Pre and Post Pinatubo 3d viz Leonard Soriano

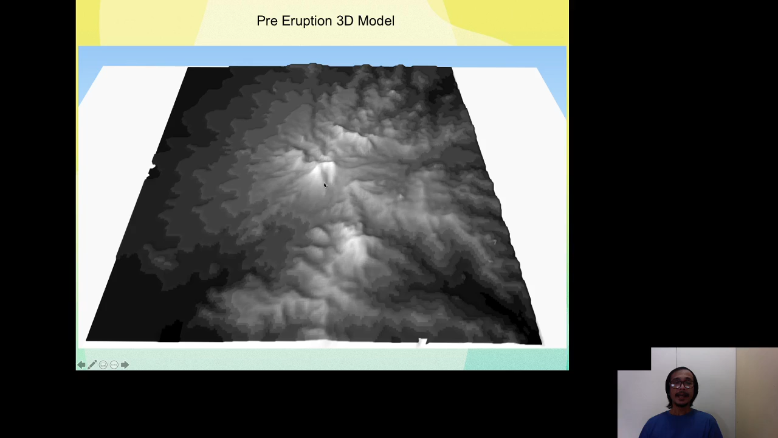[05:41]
So as you can see, Mount Pinatubo, there were two peaks and there was a saddle between those two peaks and it didn't have yet a crater lake.
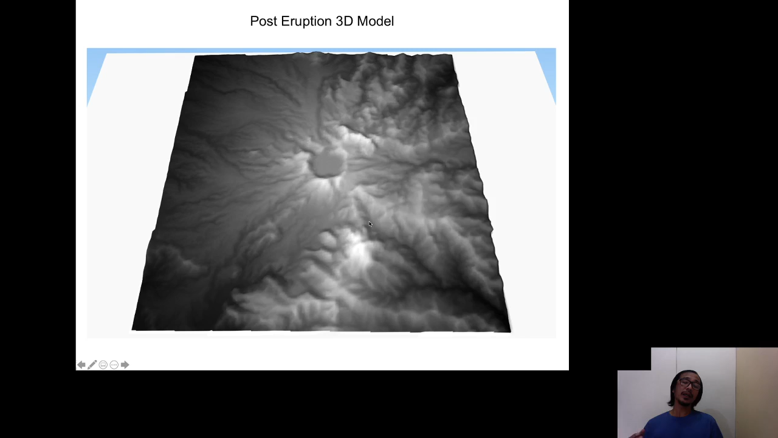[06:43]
That's the crater lake and because of the eruption, this lake was formed. So this is a screenshot of the digital
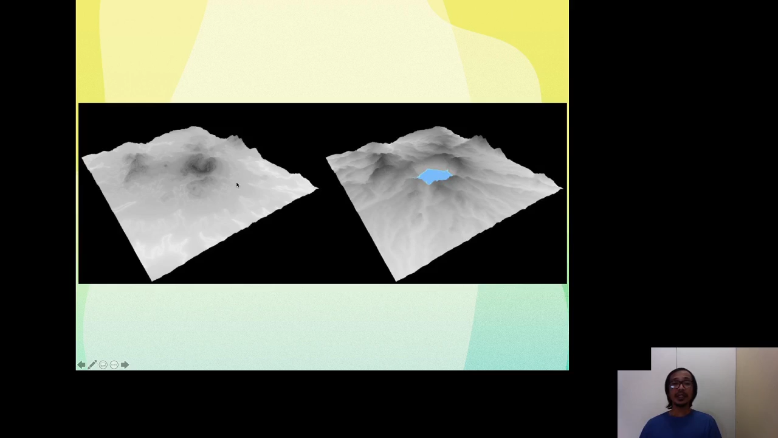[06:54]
elevations for the pre-eruption and post-eruption of Mount Pinatubo. And one fun thing that I thought of doing from this mapping passion project was to produce some actual 3D models such as this one. So what I did is to export the DEM
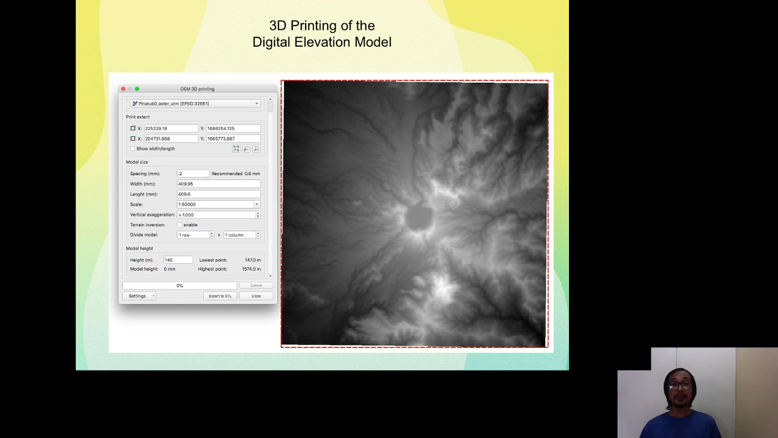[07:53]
And why do you need an STL file because that's the common format that is used when 3D printing models is done.